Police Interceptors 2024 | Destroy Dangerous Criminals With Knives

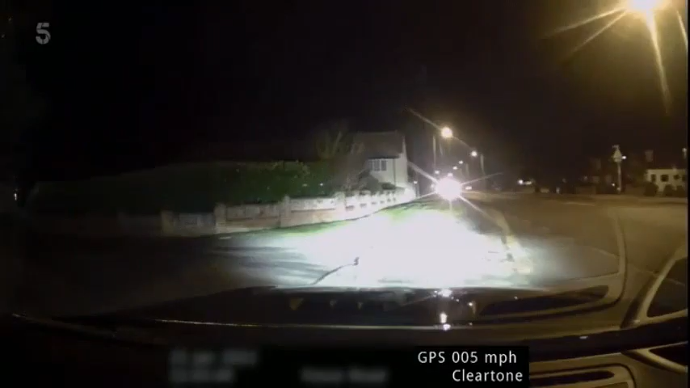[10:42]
he's in the Unmarked Volvo when he clocks a car approaching full tilt so pulls over for a closer look
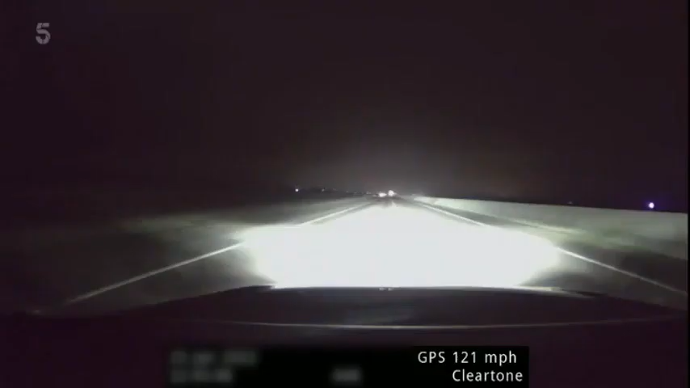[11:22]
it's not till Neil hits 120 miles an hour that he catches sight of the suspect who is hurtling towards the oncoming traffic at similar speeds
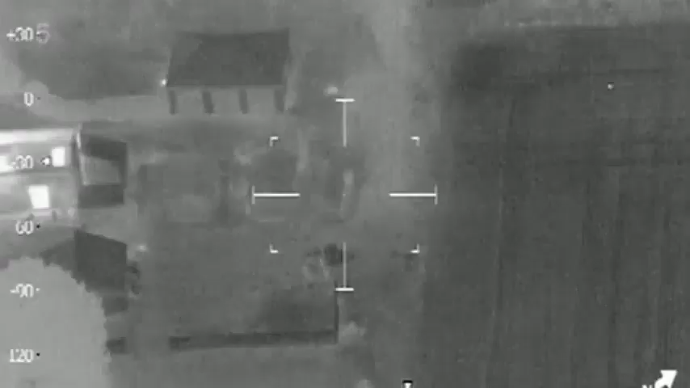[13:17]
eyewitness reports have come in of two men acting suspiciously near a large shed on the other side of the field
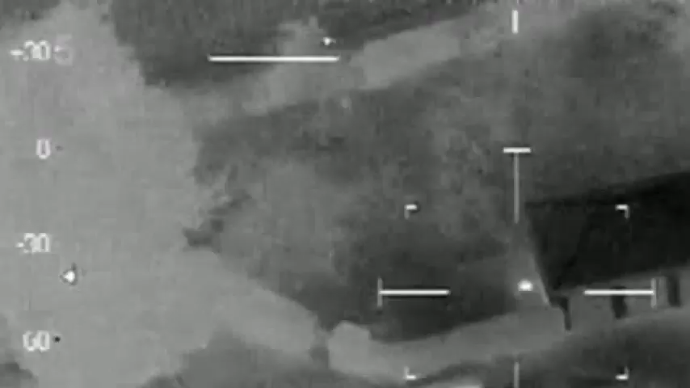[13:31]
dog handler Jen Els and canine cop Quantum are checking it out